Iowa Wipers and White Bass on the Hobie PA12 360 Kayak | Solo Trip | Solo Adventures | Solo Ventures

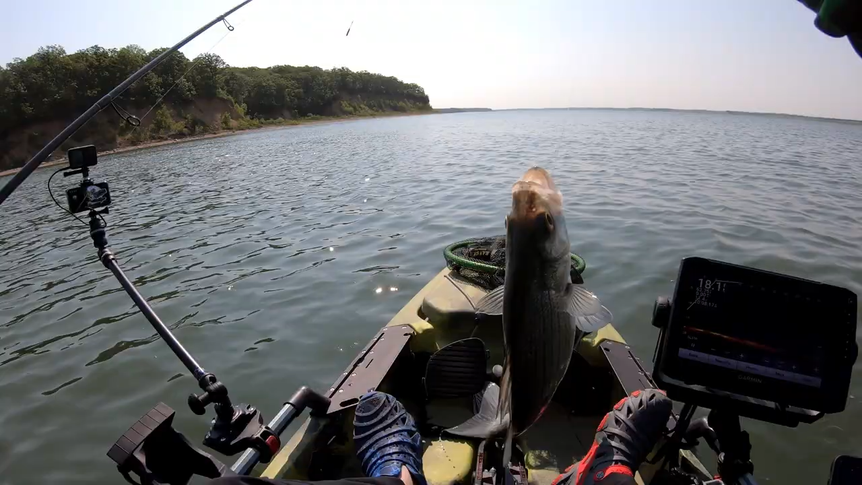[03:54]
Not a big one, but there it is.
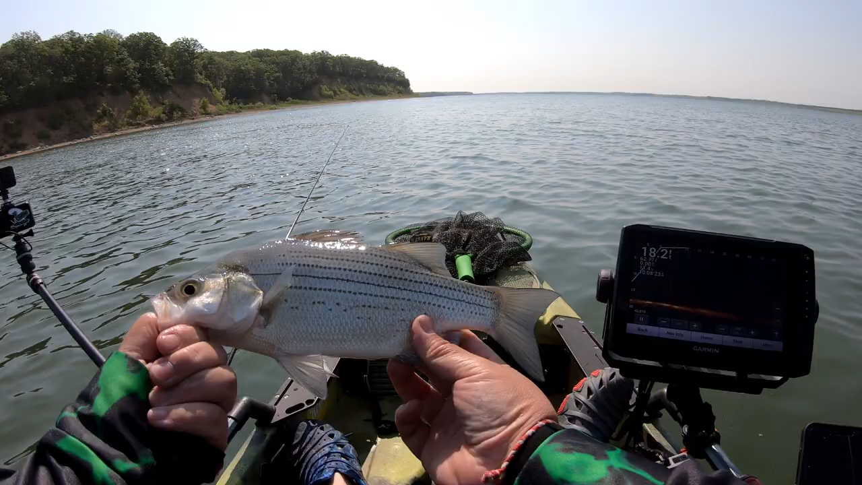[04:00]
A little small one. But you know what? This is gonna be lunch. So I do have to keep something for lunch. All right let's go find them again. So basically I'm just finding them on the life scope. Here comes one.
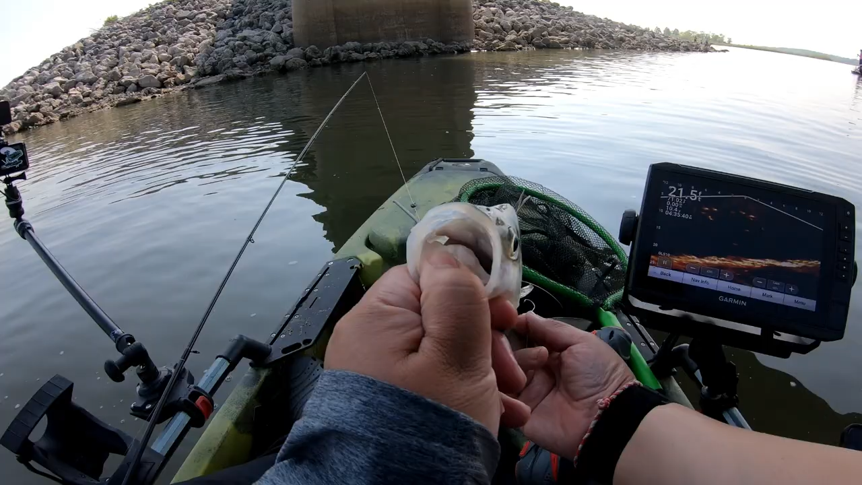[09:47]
Still beautiful fish. There it goes.